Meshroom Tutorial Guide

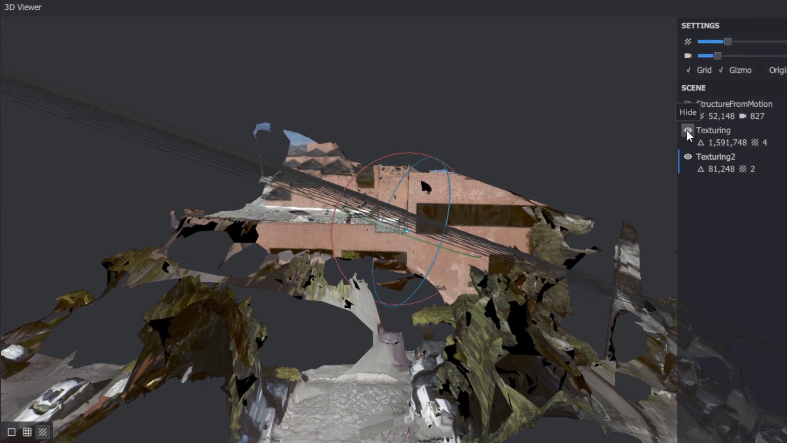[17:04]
hiding any previous meshes or point clouds.
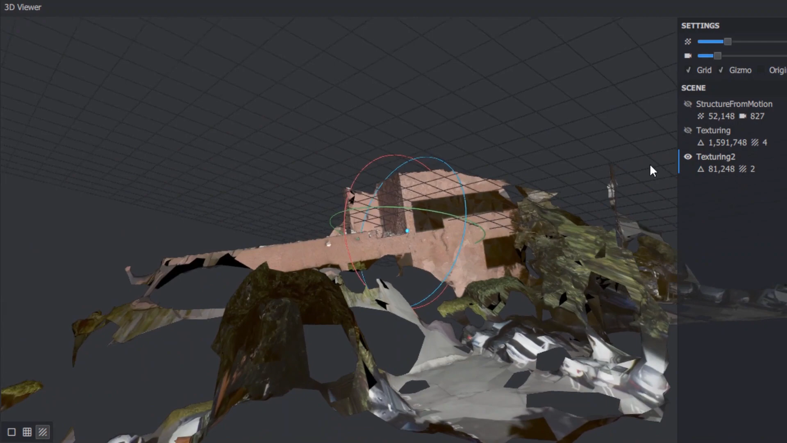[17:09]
Many times this will give you an adequate result in a fraction of the time of using the detailed depth maps.
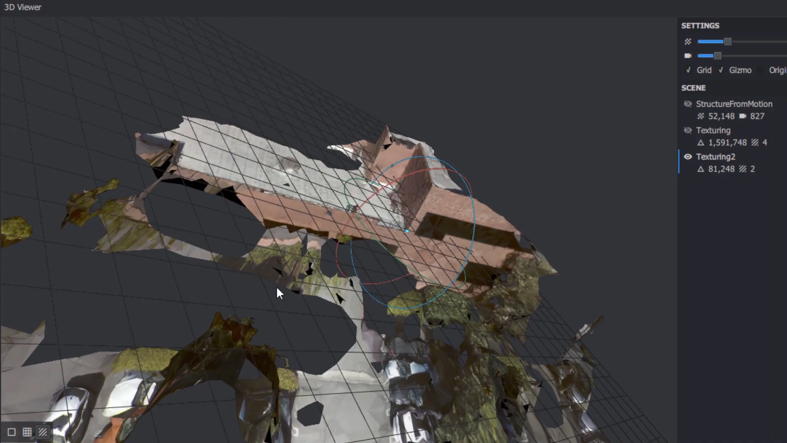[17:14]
Well, that about wraps this survival guide on using Meshroom for visual effects.